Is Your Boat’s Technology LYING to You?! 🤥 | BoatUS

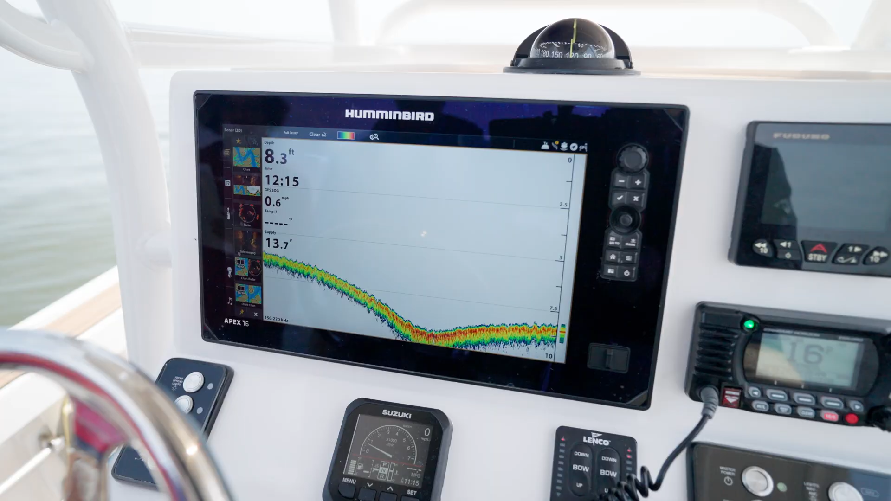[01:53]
On screen: depth 8.3 ft
You'll have to look this up in the owner's manual and figure out how to tell it just how far under the boat that transducer is.